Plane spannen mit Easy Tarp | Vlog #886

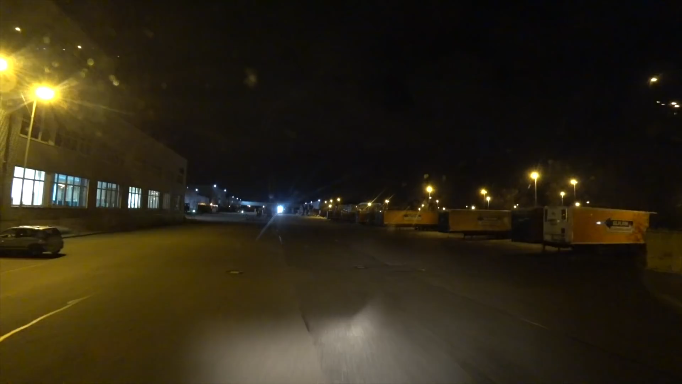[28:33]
So, jetzt fahren wir wieder hier raus Richtung Autobahn. Die Abladestelle war ja hier vorne. Da sind wir hier vorne gleich rechts, also beim Pförtner rein, dann rechts und dann hinten um die Halle rum. War ja ganz entspanntes Abladen. Mit dem EasyTop, das ist gar nicht mal so schlecht.
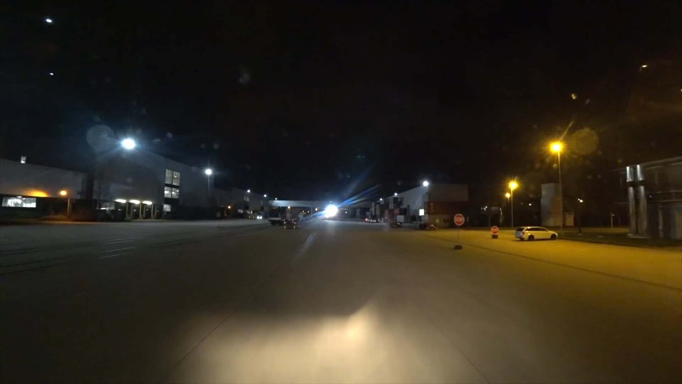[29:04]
Da spart man sich einen Haufen Schnallen zu machen. Bloß funktionieren muss es halt, ne?